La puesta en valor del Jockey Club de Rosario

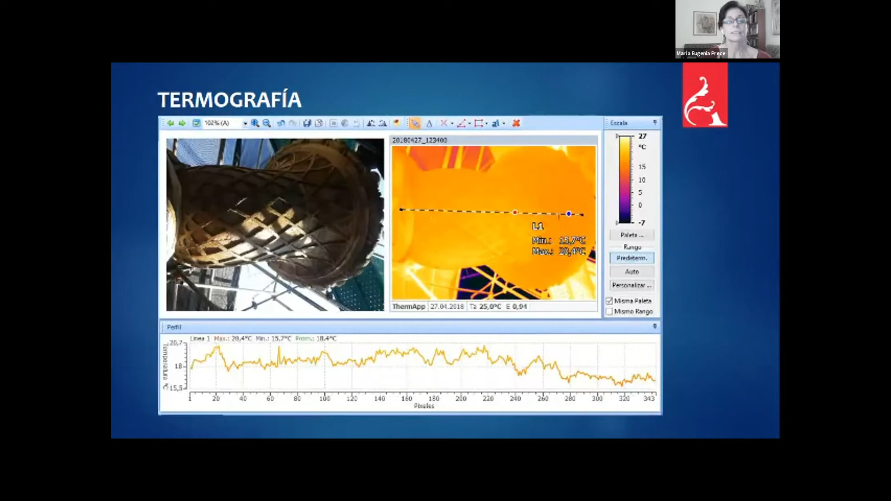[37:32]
On screen: scale top 27°C, scale bottom -7°C
se corroboró con termografía para ver si había focos de humedad más presentes que pudiesen degradar el material, también se vio que era bastante uniforme la termografía,